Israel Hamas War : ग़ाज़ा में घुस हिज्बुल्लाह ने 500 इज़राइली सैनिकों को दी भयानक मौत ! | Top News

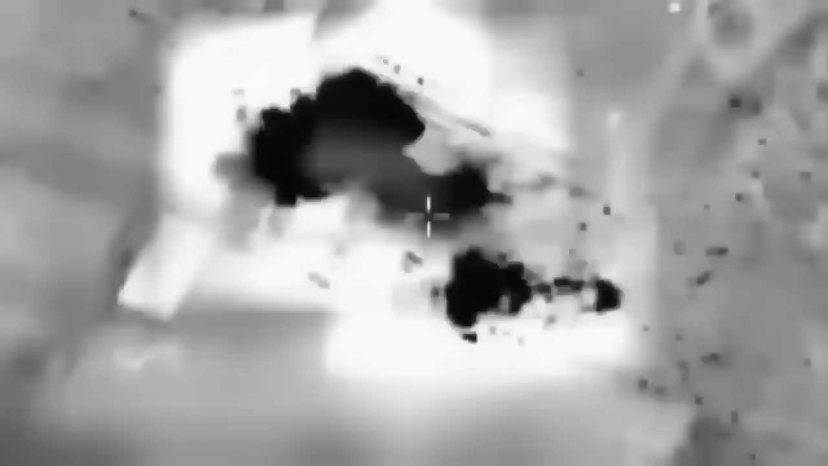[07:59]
तो इस्रेल ने बहुत सी सुरंगों को मठिया मेट कर दिया है,
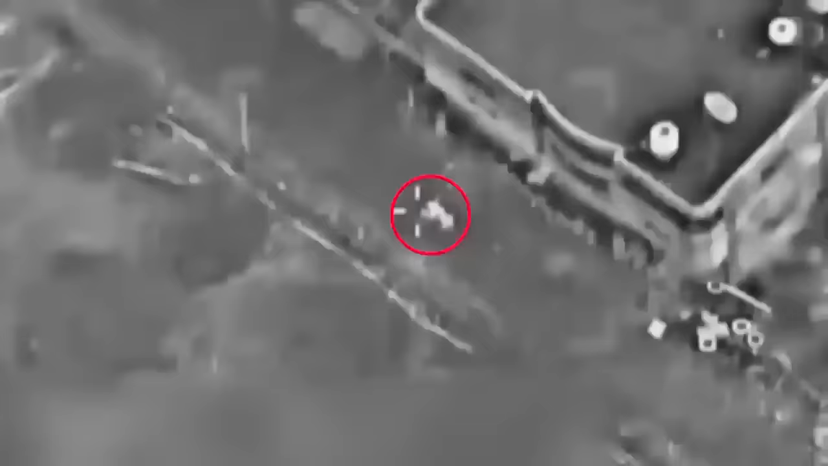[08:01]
लेकिन अभी ऐसी कई सुरंगे हैं,